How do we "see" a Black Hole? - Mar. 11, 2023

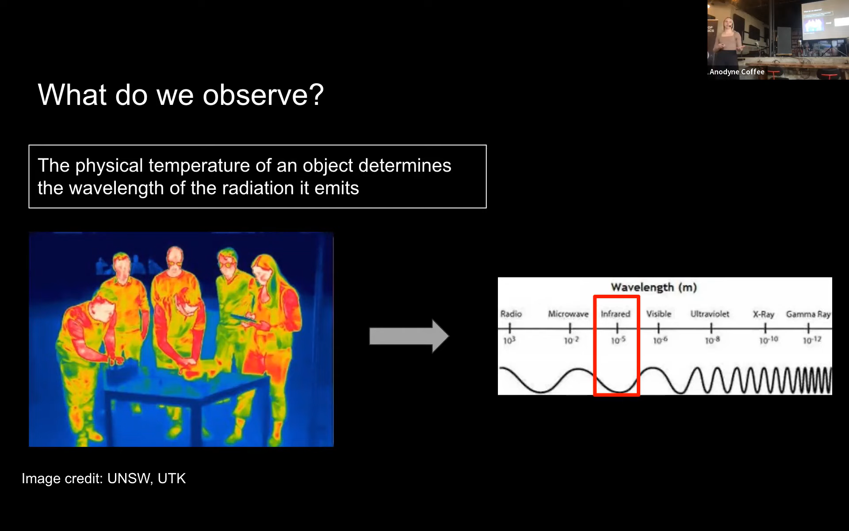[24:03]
If you've ever looked at an infrared camera or seen an infrared image, it looks something like this because our temperatures give off that type of radiation. Well, the hotter an object is, the shorter the wavelength becomes.